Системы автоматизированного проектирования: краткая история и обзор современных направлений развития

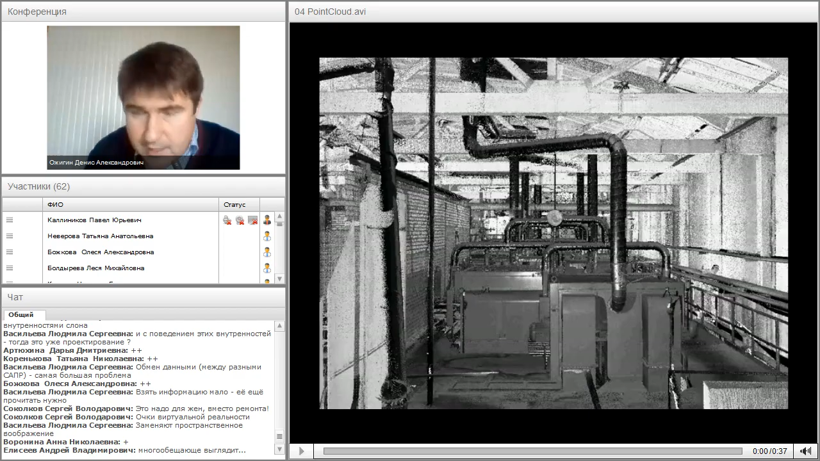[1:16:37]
Фактически вы получаете трехмерную фотографию объекта.
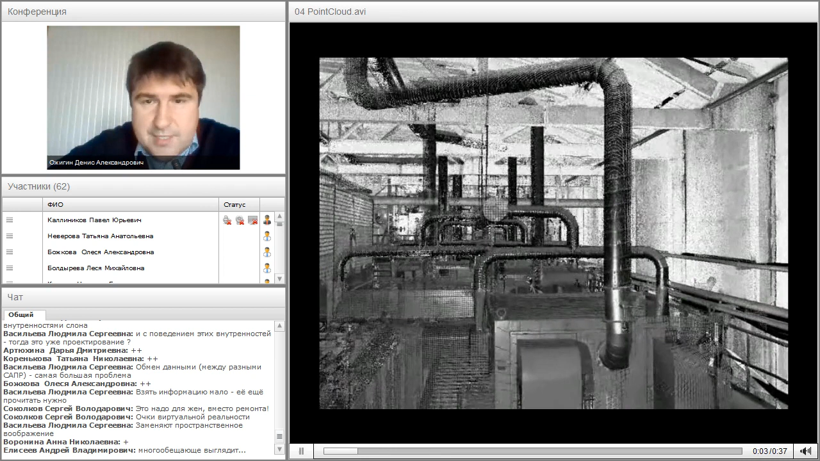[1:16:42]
Она такая рыхлая, то есть если к ней близко подойти, то она такая растворяется, потому что это все точки. Но если смотреть издалека, то это объект, который достаточно цельный.
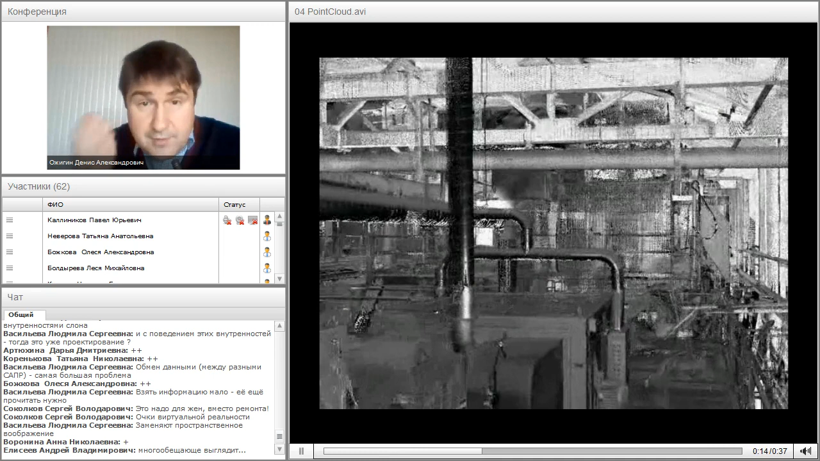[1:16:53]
Вы видите, что в нем происходит, вы видите фермы, балки и так далее. Вы погружаетесь внутрь объекта. Вы фактически получаете 3D-фотографию вашего проекта.
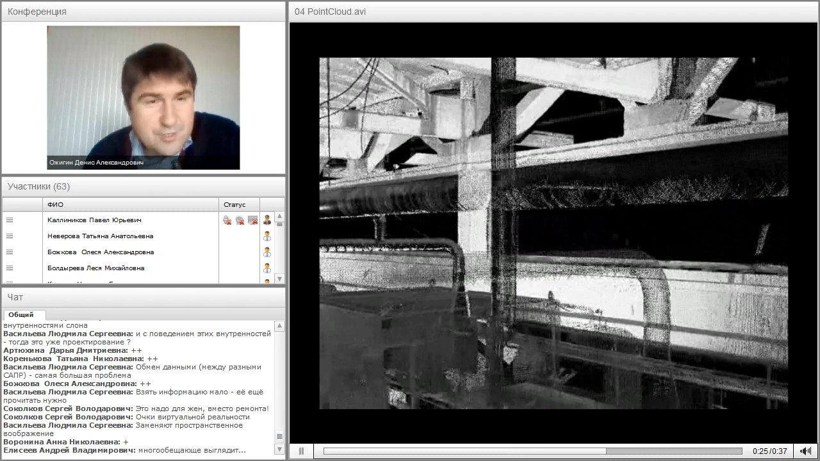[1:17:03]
А получив такую трехмерную фотографию, дальше вы можете делать все, что угодно. Задач, которые вокруг всего этого решаются, огромное количество. И областей применения, где вы это можете применять, тоже огромное количество.
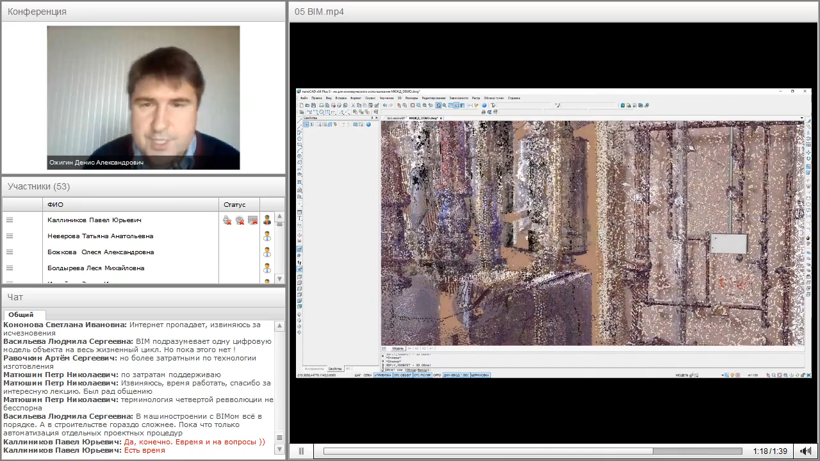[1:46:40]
мы ее вставили сюда и смотрим, как она взаимодействует с нашей инженерной моделью. Ну, и BIM-моделью. В общем, ну, конечно, здесь вопросов еще очень много и задач есть.